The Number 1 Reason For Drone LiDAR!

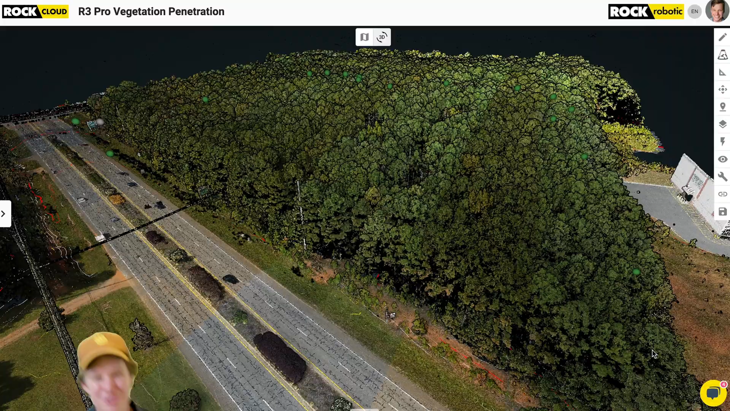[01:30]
Here we are back in that data set. As you can see behind me, we got that dense vegetation, super thick trees here in Atlanta, Georgia.
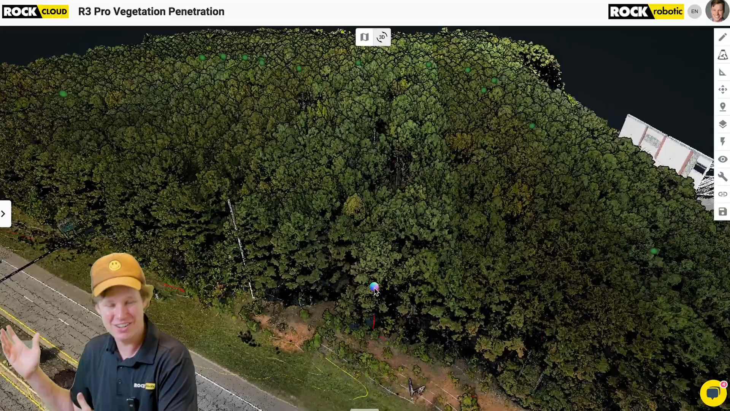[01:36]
And we can actually see the colorization looks just phenomenal.
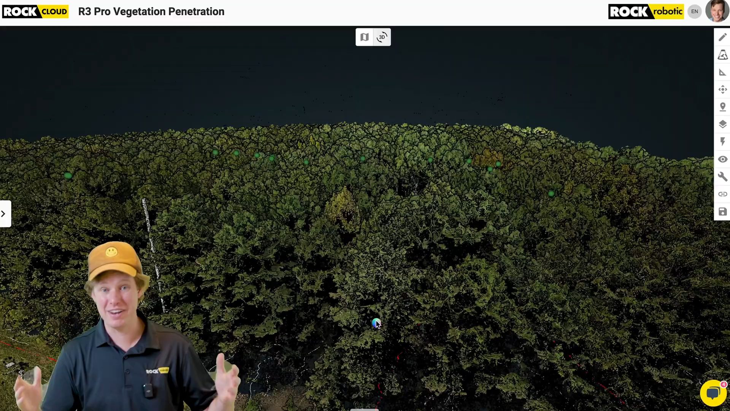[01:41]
Let me go ahead and just pan along that forest front right along this road. And you can just really see. Look how dark those look. It looks like you're actually looking into that deep, deep dark forest. Looks crazy. I don't want to go walking in there, that's for sure. I'm glad we flew above it. So, I'm going to go ahead and pan above and go ahead and zoom down in this little opening I got here. Just show you that even from above, you can see that bare earth floor. Look at that detail.
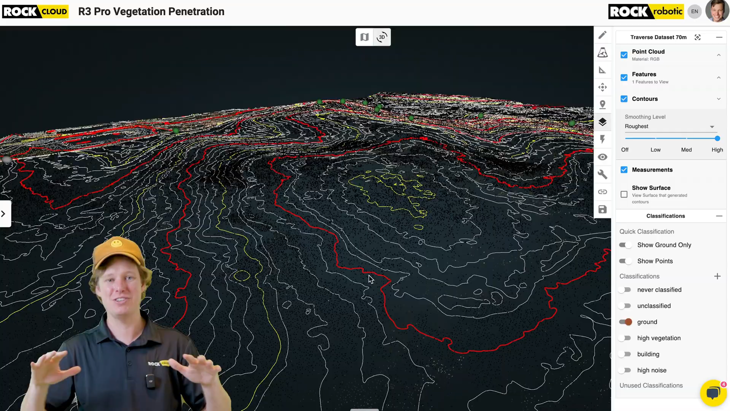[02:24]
So, go ahead and let's turn off the trees right now. Wow, okay, look at this guys. So, total bare earth. Great, great coverage here on the forest floor. That was dense vegetation and look how many points we have right here. But, okay guys, let's go ahead and look over at our control points and see the accuracy of that data set. Let's go ahead and zoom over there really quick. And just see how accurate our surface is to that traverse done with a total station and a prism pole.
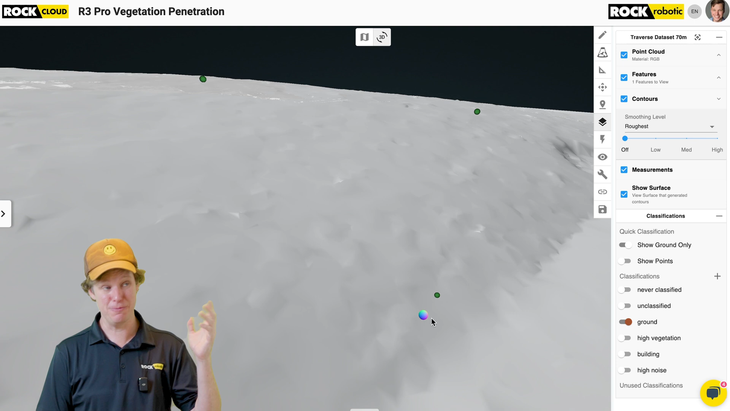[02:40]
Okay, that's pretty spot on. I mean, look at that.
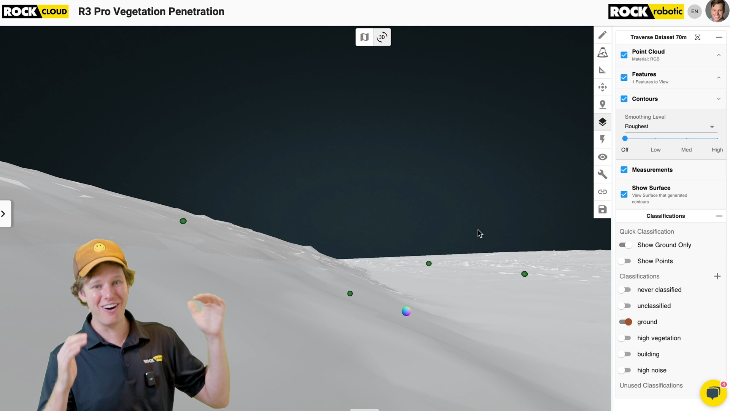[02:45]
That point is directly on the points of our points. So, that is an incredibly good alignment. We can go ahead and show the accuracy port for a second.
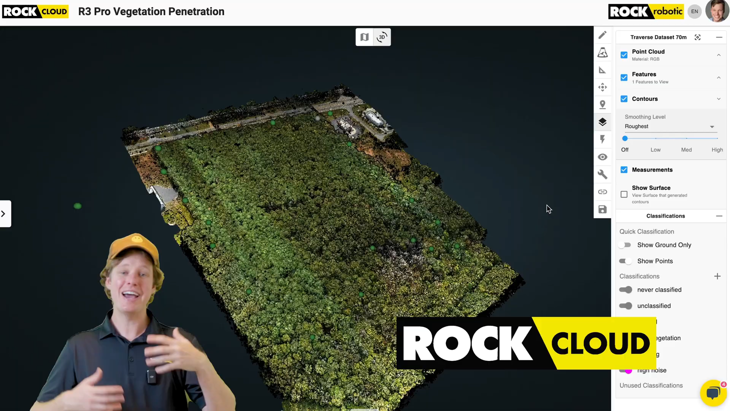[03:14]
And then the Rock Cloud, which takes your data sets and processes it into that final deliverable in the correct projection.
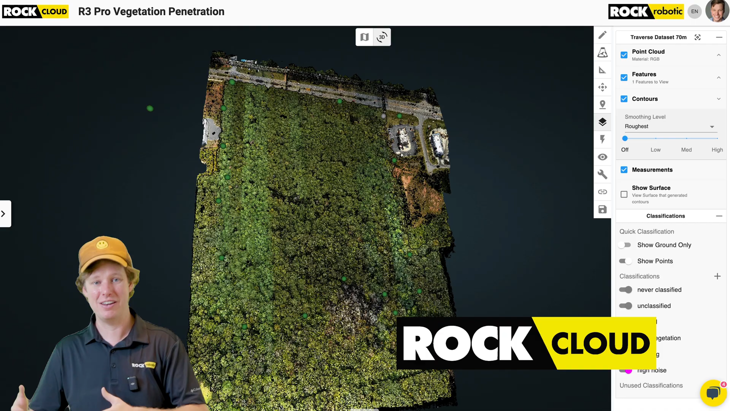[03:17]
It really is this Rock ecosystem A to Z. And that's what makes it so special.